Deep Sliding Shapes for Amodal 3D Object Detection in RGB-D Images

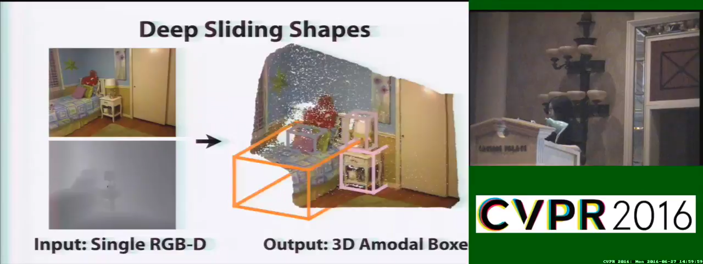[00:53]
input and outputs 3d and model bounding boxes.
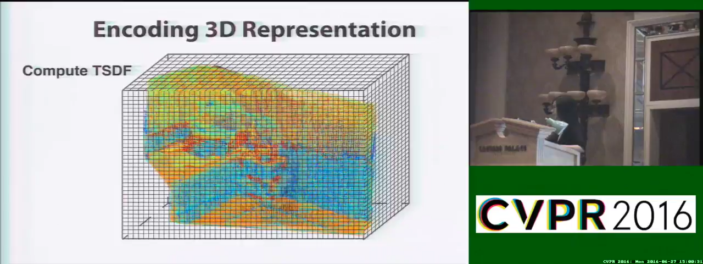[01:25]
And we will input these 3d volumes to the region-proposal network to get the 3d region-proposals.
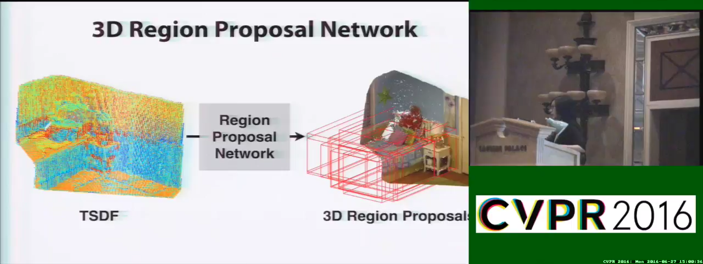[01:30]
Different from 2d, 3d proposals has a large variance between across different object categories.
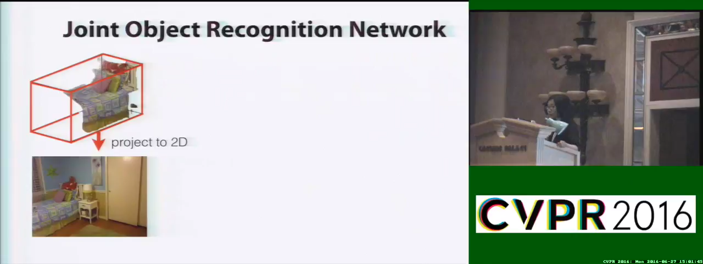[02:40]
And again we use the TSDF to encode the 3d geometries and the use image patch to encode the color information.
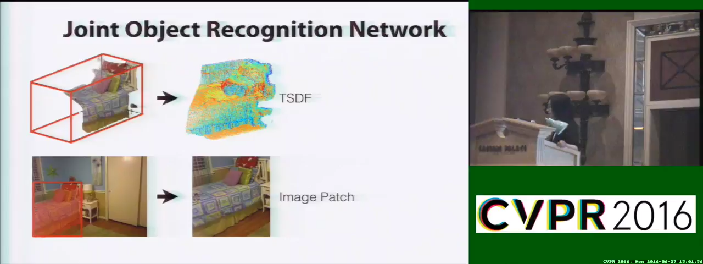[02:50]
The TSDF volume is then fit into the 3d conf net and the image patch is fit into 2d vgg net pre-trained on image net. And after that the two other features from both 2d and 3d conf net are concatenate together and fit into several fully connected layers to produce the object categories and 3d bounding boxes.